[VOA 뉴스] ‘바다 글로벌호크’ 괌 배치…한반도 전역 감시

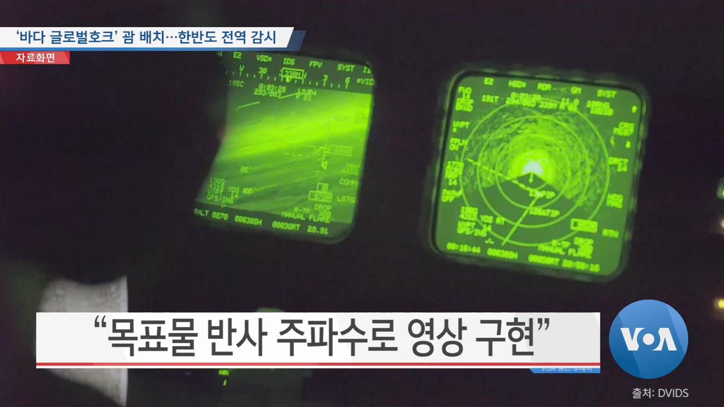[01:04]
고성능 다기능 위상 배열 레이더와 목표물에 반사된 레이더파의 주파수로 영상을 만드는 최신 기술이 반영된 레이더도 탑재했습니다. 미 7함대 초계 정찰 감시부대 매트 러더퍼드 사령관은 트리톤 무인정찰기 배치로 미